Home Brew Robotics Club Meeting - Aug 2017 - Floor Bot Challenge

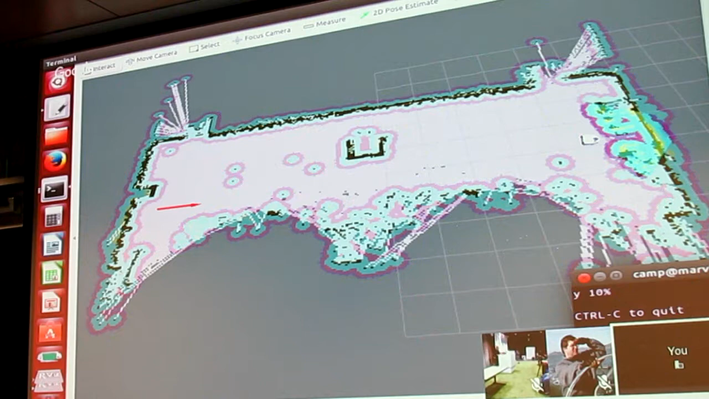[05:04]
So this is one end of the room. The floorbot challenge, phase one. I shall go from one end of the room to the other and back. So, oh, I need to compile my code. Bear with me. Bear with me. Now, this is fun. This is fun. Okay, so here we are. Boom, boom. I modified the locations.
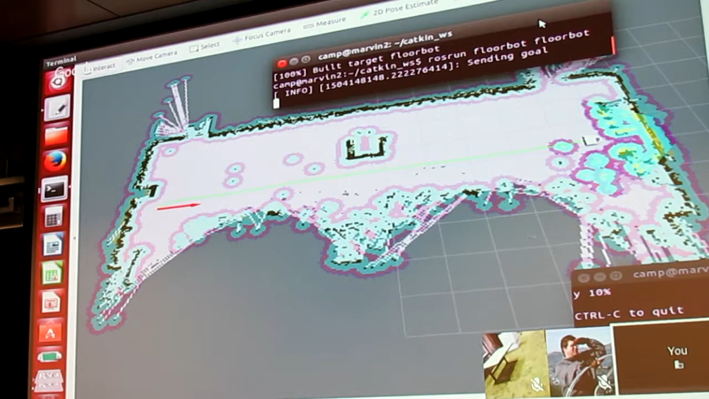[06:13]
Now it thinks there's an obstacle in front of it. I should have used one of my favorite commands.
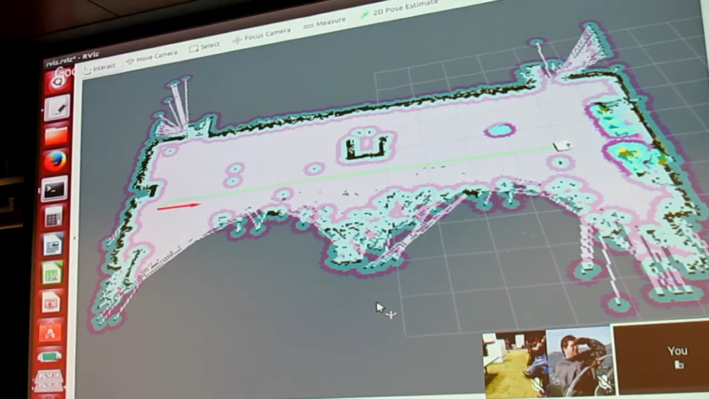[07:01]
Of course he's going. Oh, this ARV is, by the way, is very cool. It's all three-dimensional and stuff, and it's like you can turn the robot sideways,
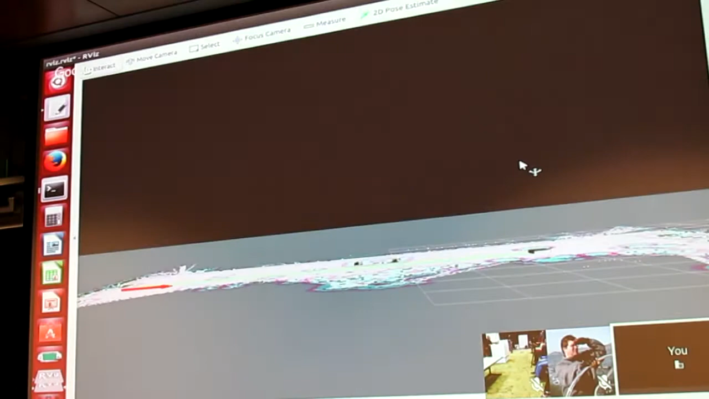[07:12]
and you can see the LiDAR scans. They're 4 inches high, you see them there?
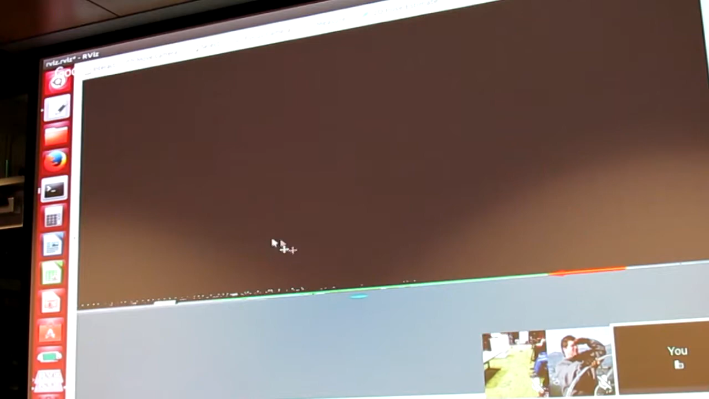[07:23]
Isn't that cool? Ralph Ganoff wrote this, that's the Universal Robot Descriptor, what do you call it? Somebody help me out here. URDF, thank you.
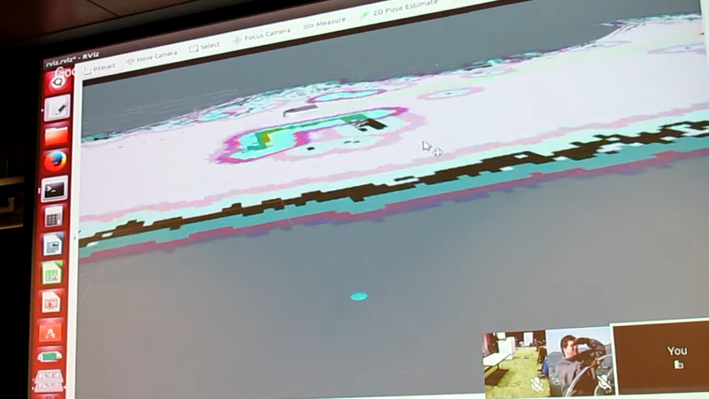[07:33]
But that gives you the little model of a robot. So here you see him programmatically. I'm not driving, seriously.
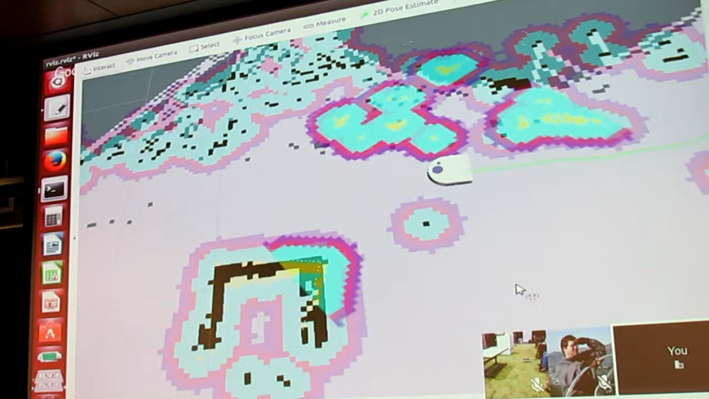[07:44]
He was getting close to the crowd there. A little obstacle avoidance. That wasn't there before. Oh, you may be standing in his space over there. Alright, I appreciate that.
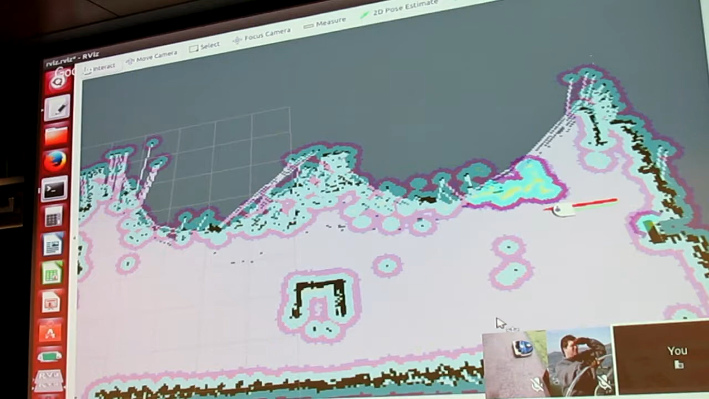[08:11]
Yeah, you're right on the spot. Oh, okay, cool. So here he goes. Oh, this would be fun.
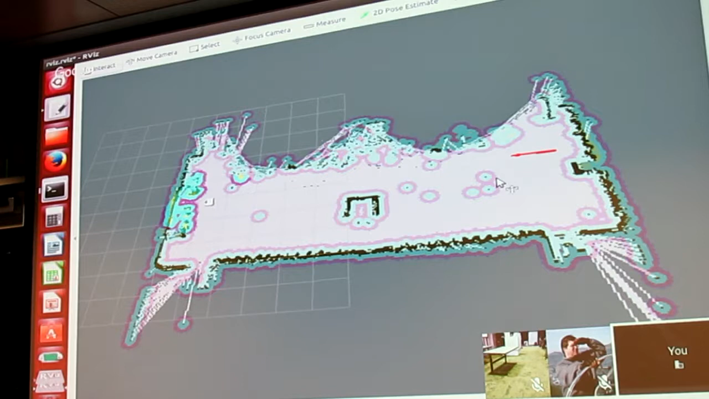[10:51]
Yay. The robot has gone from one room to the other and back. Let me make a note here. Camp Peavy. For really real. You listening, Chris? Floorbot challenge. Phase one. Yep, thanks for that. Can you do phase two?